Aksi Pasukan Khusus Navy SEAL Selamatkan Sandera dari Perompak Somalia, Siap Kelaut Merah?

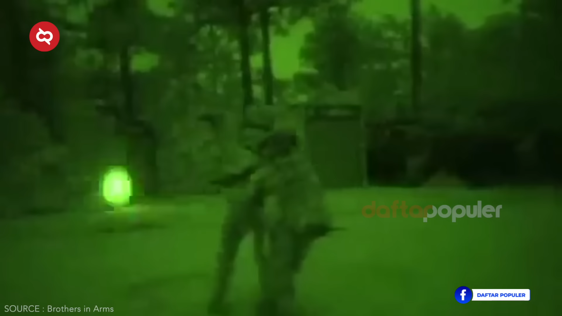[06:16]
mereka pun langsung menyerbu. Bahkan, saat salah satu dari penculik itu melepaskan tembakan ke arah mereka,
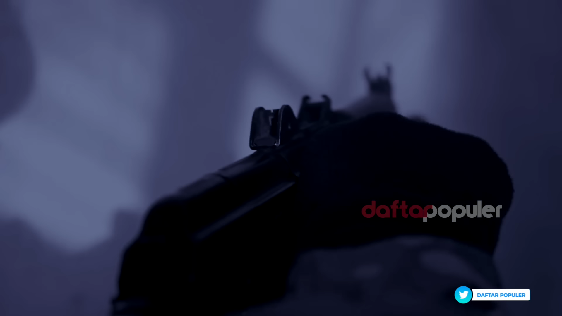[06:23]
tim penyelamat ini mampu mengatasinya dengan cepat. Alhasil, 9 orang penyandra di perkemahan itu berhasil ditumbangkan dengan
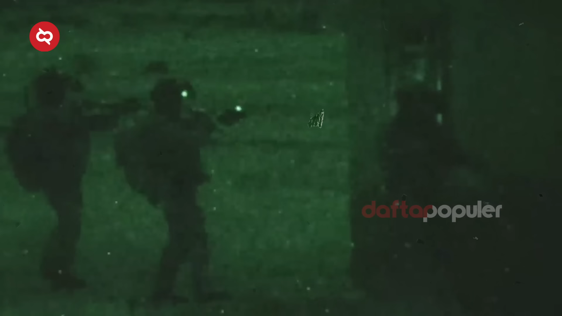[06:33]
peluru dari pasukan SEAL hingga tewas.